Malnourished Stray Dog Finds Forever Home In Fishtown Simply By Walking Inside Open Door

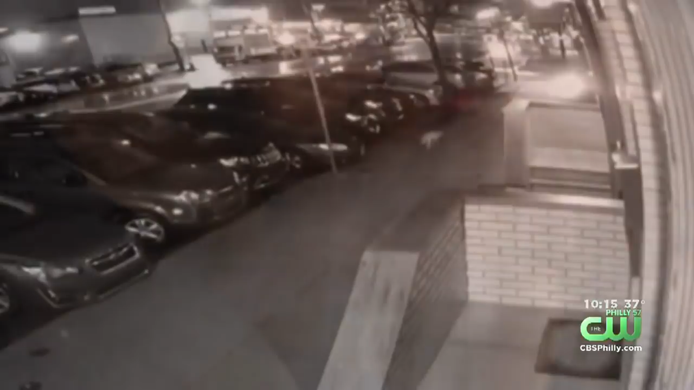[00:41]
Security video from here in Fishtown shows a dog walking with a limp, wandering around in the cold when it cautiously walks up some steps before sneaking inside this home around 315 Saturday morning.
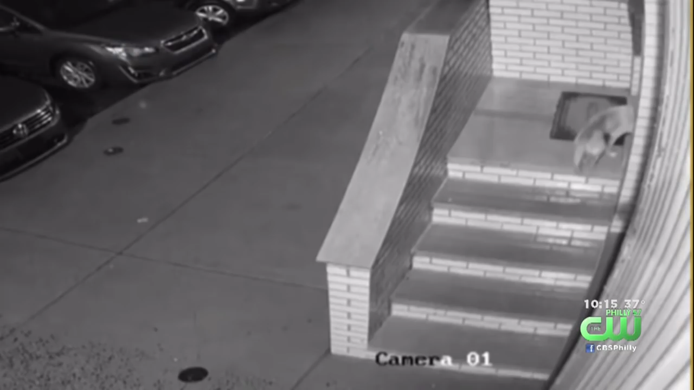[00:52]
Jack Joe Keenan was alarmed after waking up and finding her.